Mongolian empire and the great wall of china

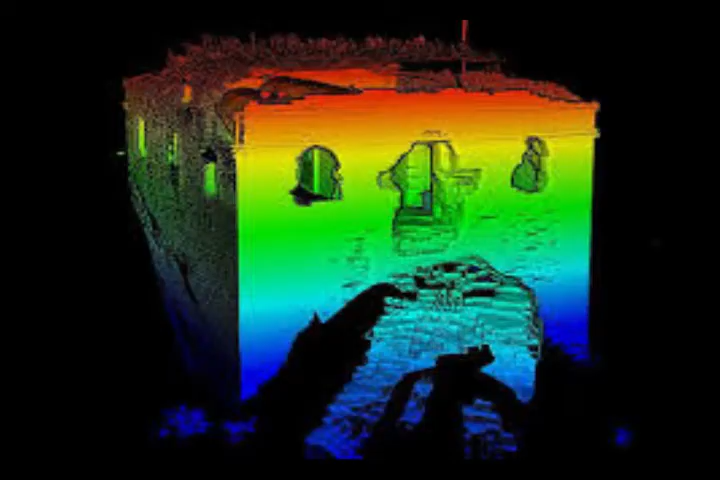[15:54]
heights and different data points and they can make maps out of that